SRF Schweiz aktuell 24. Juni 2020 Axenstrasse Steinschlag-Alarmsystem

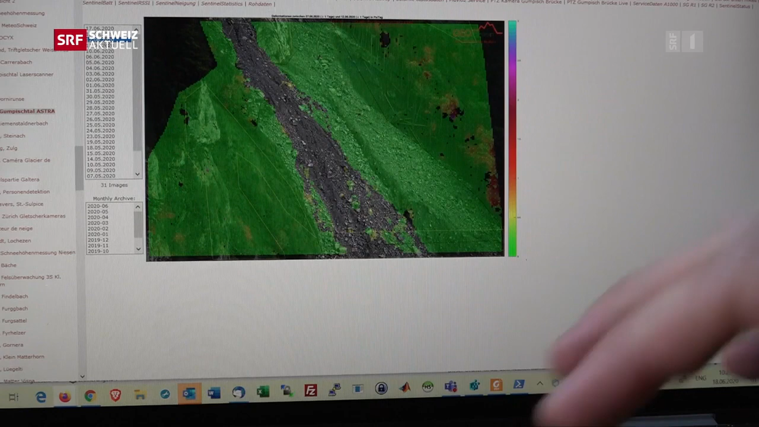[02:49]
Die Verantwortlichen können dabei via Internet Daten und Bilder live überprüfen, Veränderungen am Berg feststellen oder auch schauen, was konkret passiert ist.